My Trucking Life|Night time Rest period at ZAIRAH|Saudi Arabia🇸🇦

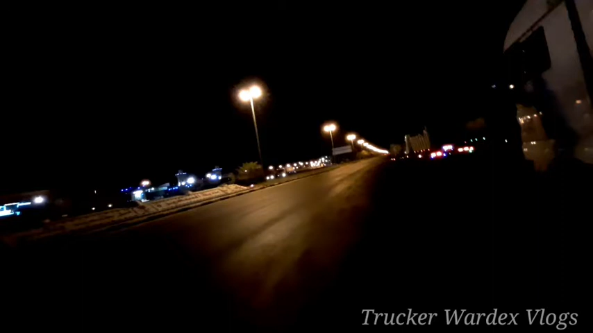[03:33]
Saka sa kabila naman daming mga bakala or convenience. May kumpleto na, may gasolinahan, at saka may masjid, yung simbahan nila dito. Shout out pala kay ano, Jermos Dimataga.